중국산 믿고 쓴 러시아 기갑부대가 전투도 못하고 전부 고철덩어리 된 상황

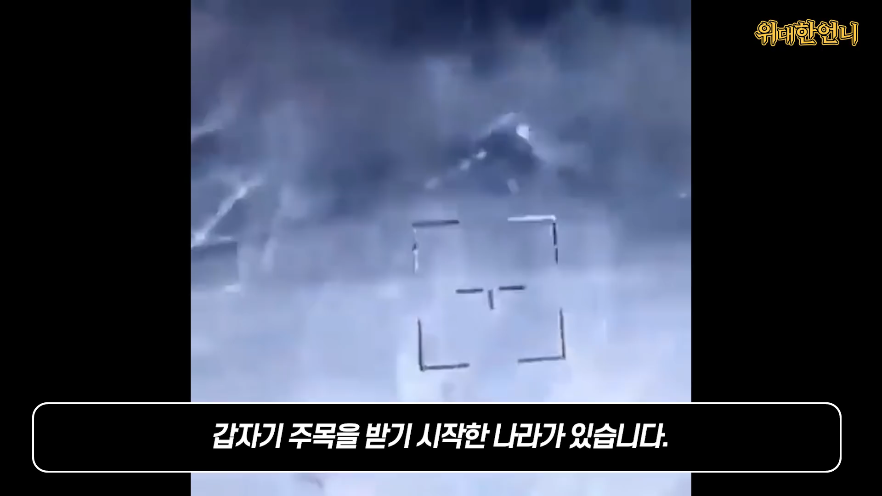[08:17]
이처럼 진흙 속에 빠져 허우적대는 복합 대공 무기와 미사일 한 방에 뚜껑이 날아가는 러시아 전차 등이 실시간으로 전 세계에 공개되자 갑자기 주목을 받기 시작한 나라가 있습니다.